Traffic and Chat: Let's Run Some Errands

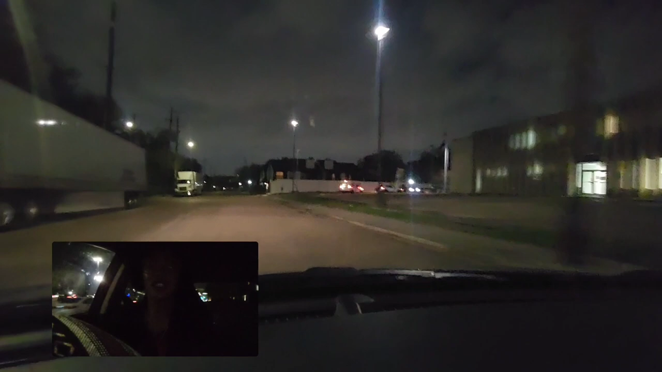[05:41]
So I literally like probably caught that shit on camera. Like I know for a fact that hoe caught on camera. It gotta be, because I was doing director's view just like I am now the whole time. Because I usually record me either in the car or working or something, because what I'm doing in the video don't really matter because it's a story time. Y'all already know that. Y'all done had a story time before.
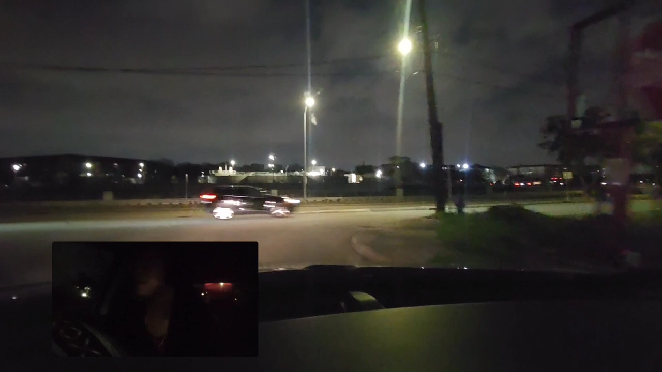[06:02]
I was about to say, sir, you turning down the wrong lane side, but never mind.